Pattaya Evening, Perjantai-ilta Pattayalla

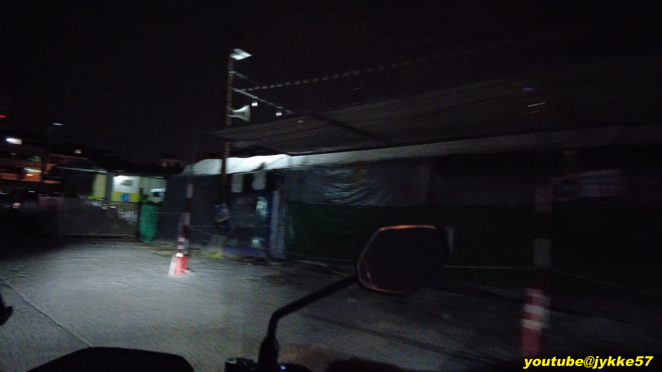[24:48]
Pimeitä kujia. Tässäkin muuten sitten tosi hyvä paikka vasemmalla.
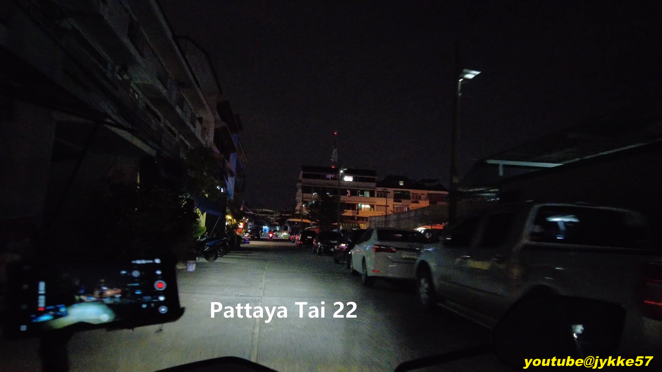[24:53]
Tässäkin on kämppiä. Kuukausikämppiä.
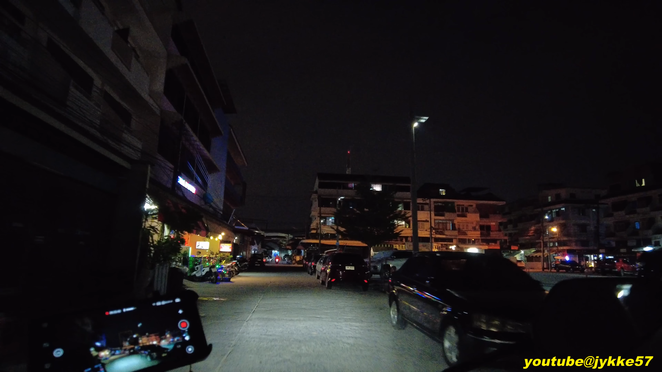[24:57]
Ja just tässä nyt vasemmalla. Kuukausikämppiä on vapaa. On ihan kävin viime vuonna tekemään videonkin. Että löytyy mun YouTube-kanavalta video sieltäkin.
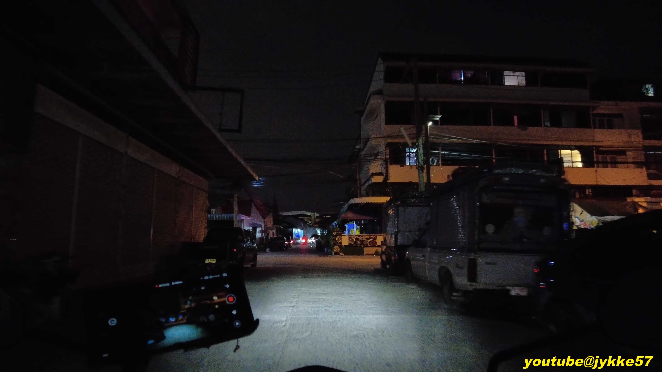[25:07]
Tosi mukava isäntärouva siinä. Ja sitten tässä edes oikealla siinäkin näkyy oleva.